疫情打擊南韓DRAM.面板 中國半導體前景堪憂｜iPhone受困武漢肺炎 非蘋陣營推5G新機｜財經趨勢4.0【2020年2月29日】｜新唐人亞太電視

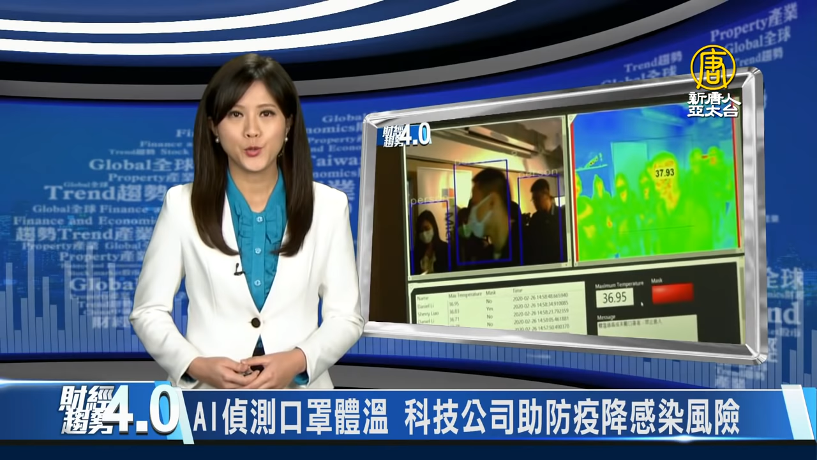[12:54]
方案透過AI就能夠偵測體溫跟有沒有戴口罩期盼能夠減少人力負擔同時也降低第一線人員的感染風險
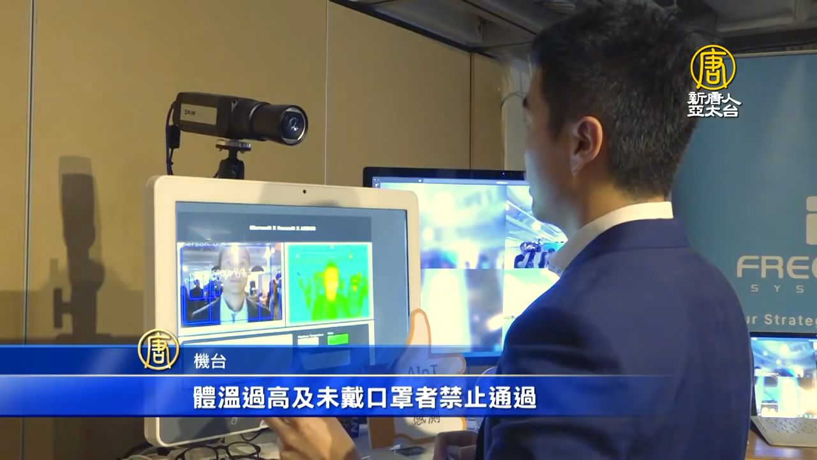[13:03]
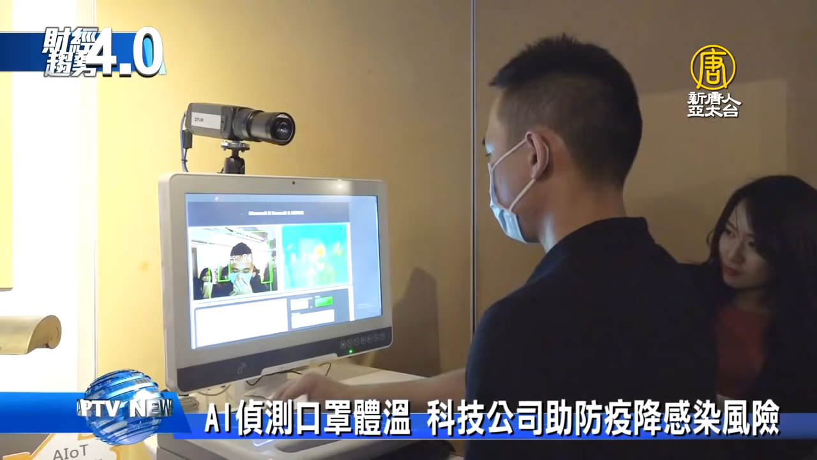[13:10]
放上卡片透過檢測裝置立馬偵測人員有沒有發燒與戴口罩科技公司吸收軟硬體償商
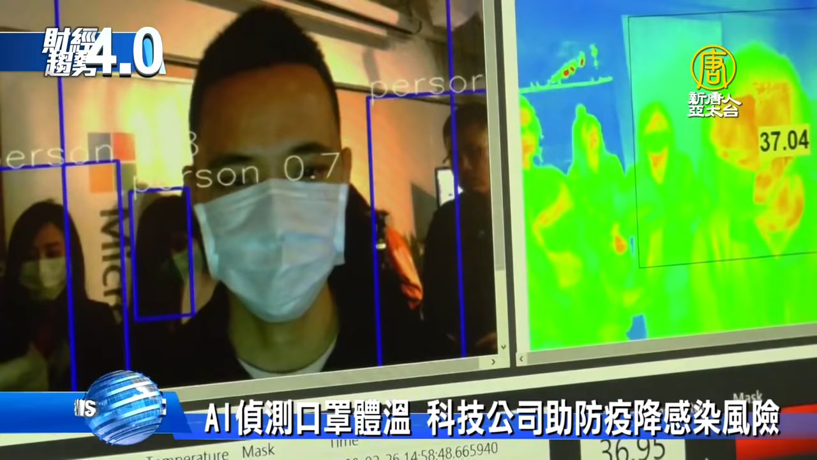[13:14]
打造四大AI雲端及醫療解決方案設下第一道防線可以減少人與人之間的接觸還有也可以減少第一